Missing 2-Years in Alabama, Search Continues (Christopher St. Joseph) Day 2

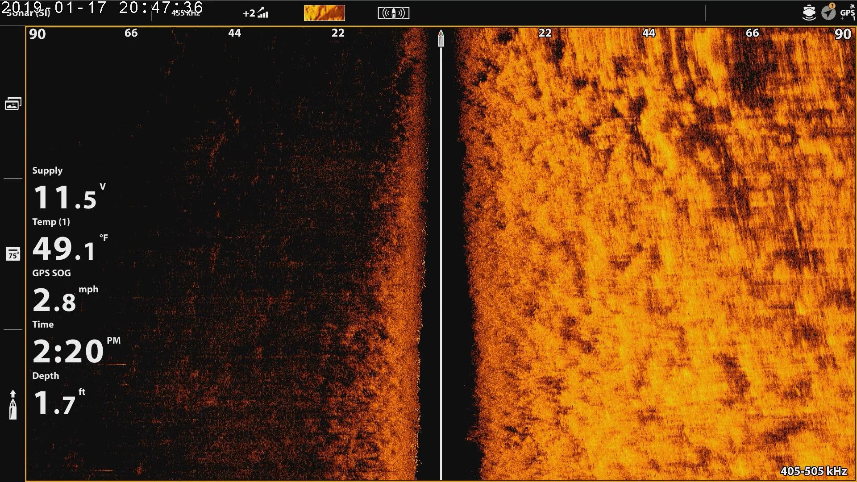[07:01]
On screen: depth 1.7 ft, water 49.1°F, speed 2.8 mph
oh it's getting shallow man that's my philosophy it's getting very shallow here now you're good yeah three and a half feet you're great look
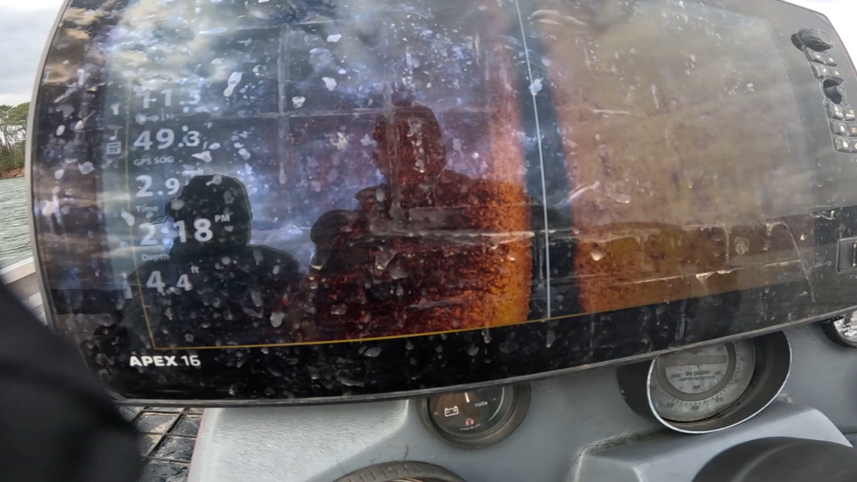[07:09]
there's there's signs that people have been here
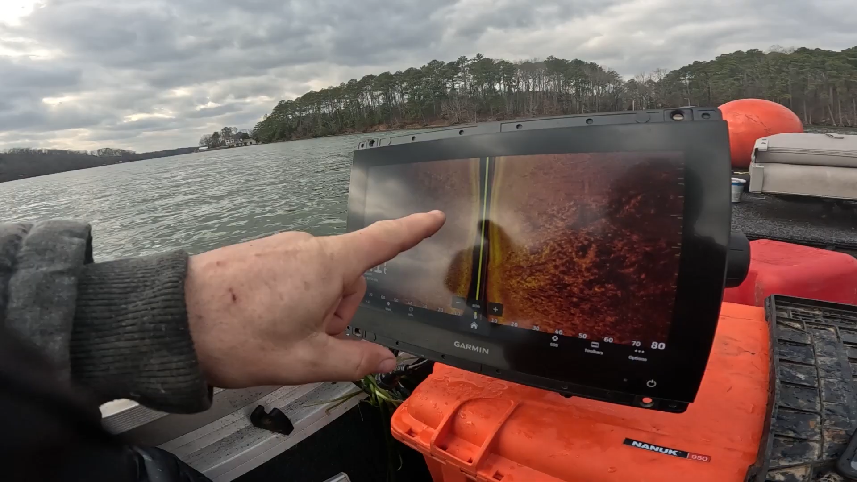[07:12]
boat motor drag marks that's not a good that's not a good sign that's because their boat was big and ours is teeny teeny terry boat putting along there's
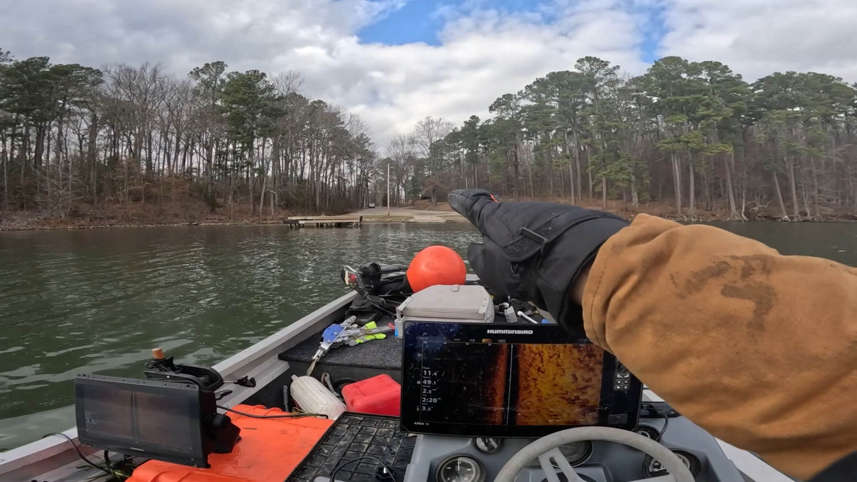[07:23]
the boat ramp a little tiny little thing i'm gonna go with way too shallow yeah uh this is dropping off i don't even see the boat
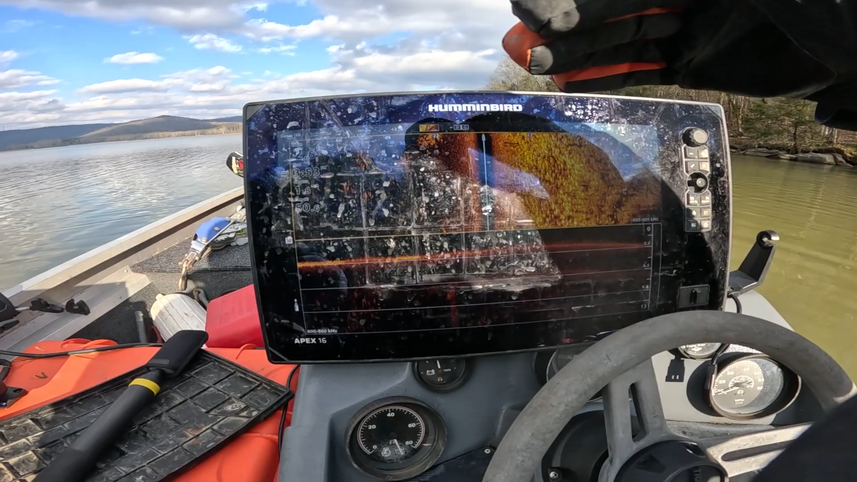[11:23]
uh we're gonna go we're gonna go all the way down here the length of this and see if there's anything popping off on screen right now it's three feet so it's pretty shallow but if anything i think it'll open up and get a little deeper
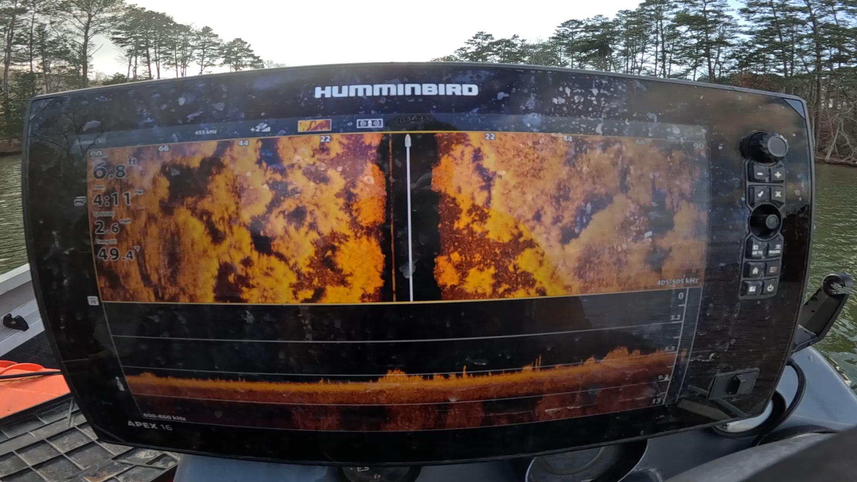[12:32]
six feet i mean it's still deep enough i don't know smash i think they honked it up i think so
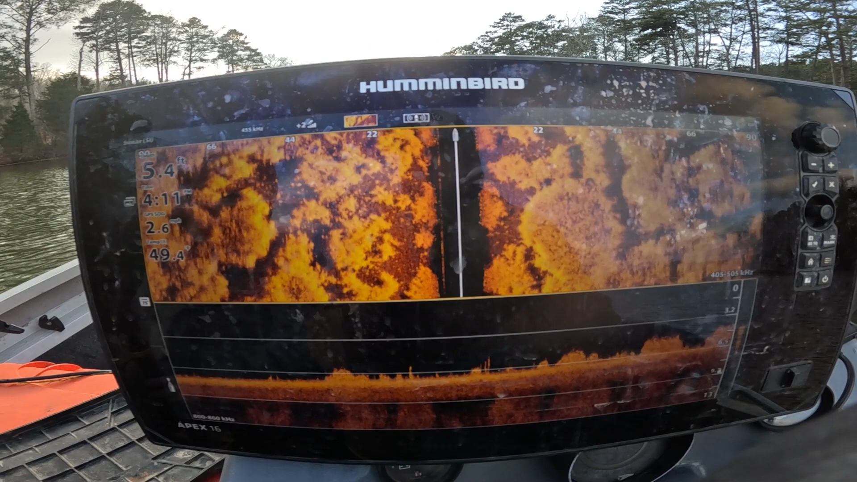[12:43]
i think this one is is a good dude snails
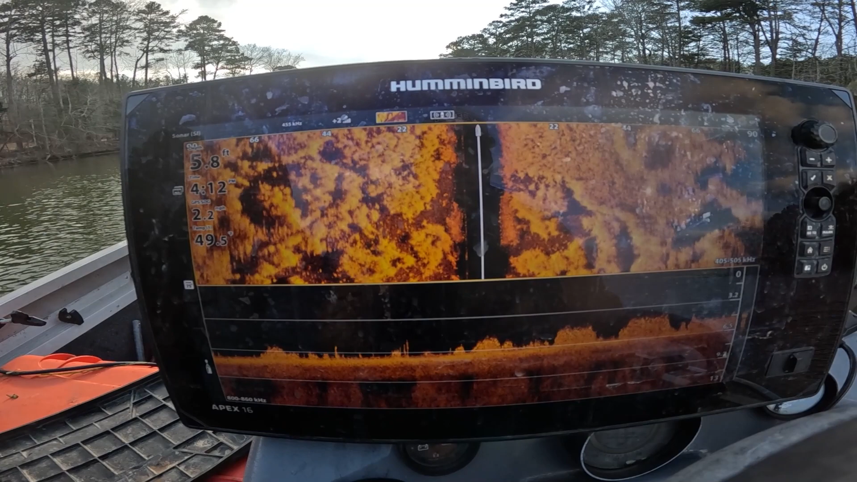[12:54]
go with that i think there's a good chance a car could be here but we're about to find maybe five six feet it's like pretty darn shelter something casting a tiny shadow all right there
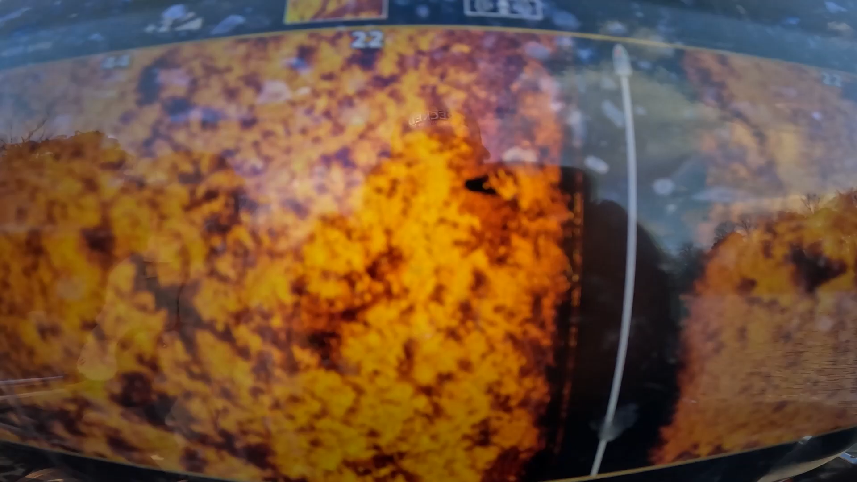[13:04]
what did that look like to you way too small
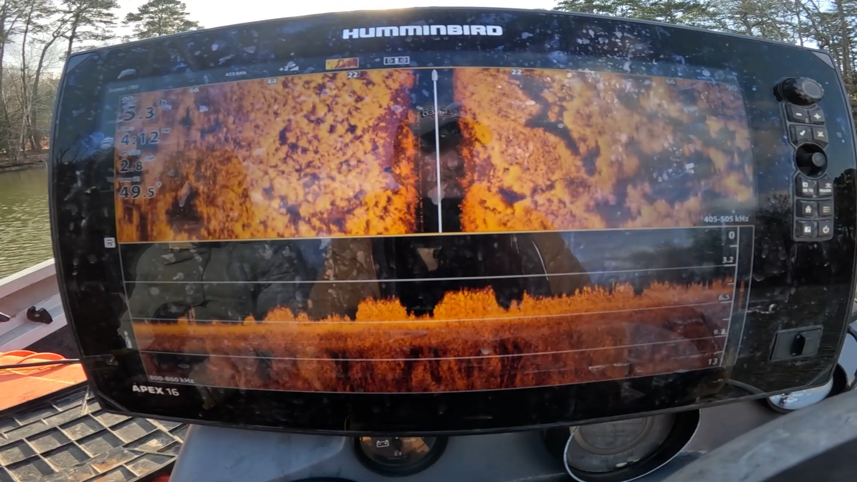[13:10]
yeah i don't know i mean it's a boat ramp it is there's a bar here we'd bounce the boat right it looks like uh it might be a closed boat ramp at this point
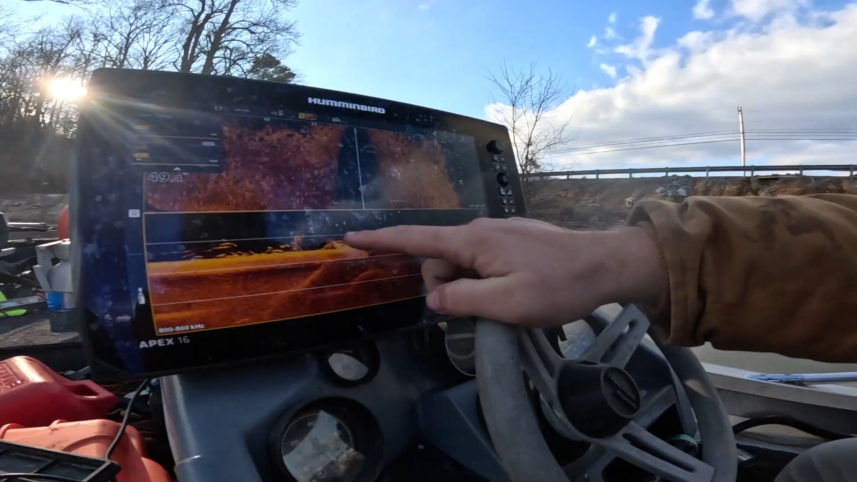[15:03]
oh gosh there's a bumper up there there is oh there's a bumper up there probably